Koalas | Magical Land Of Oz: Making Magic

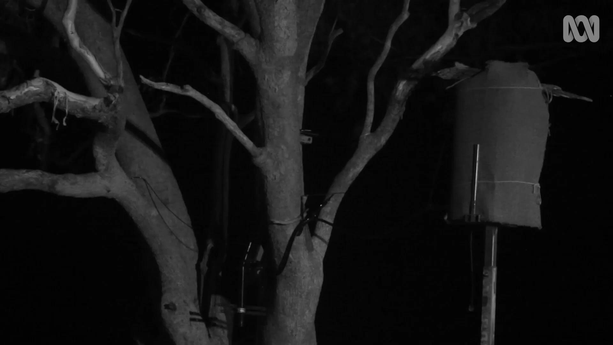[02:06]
When night falls, a low-resolution research camera is activated by a motion sensor
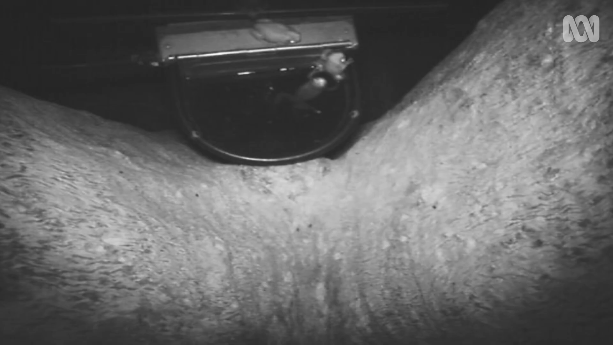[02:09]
which captures every movement from a frog
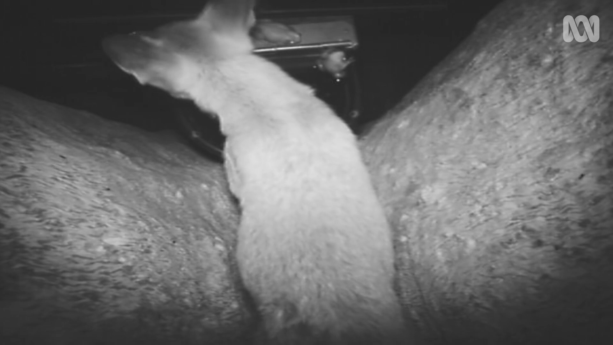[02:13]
to a fox and everything in between.
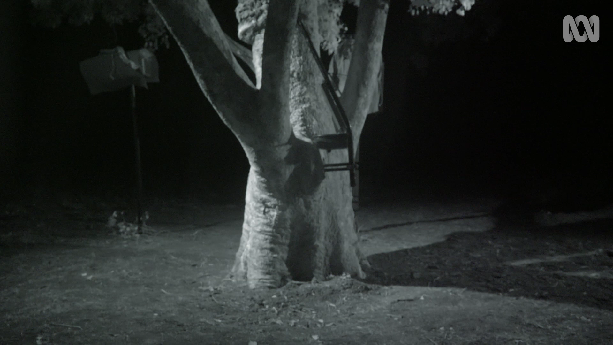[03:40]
They catch a wide shot of the koala heading for the drinking station. But not a koala drinking.
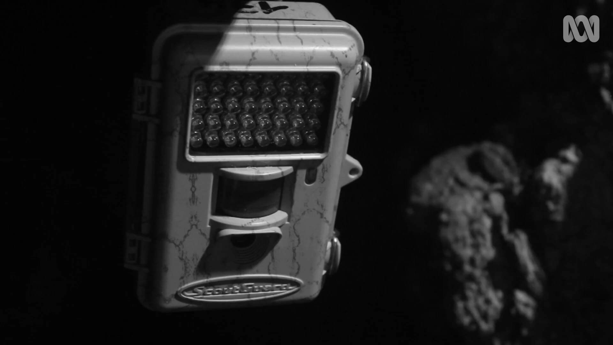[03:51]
Ben sets up an automatic camera trap with a much higher resolution than that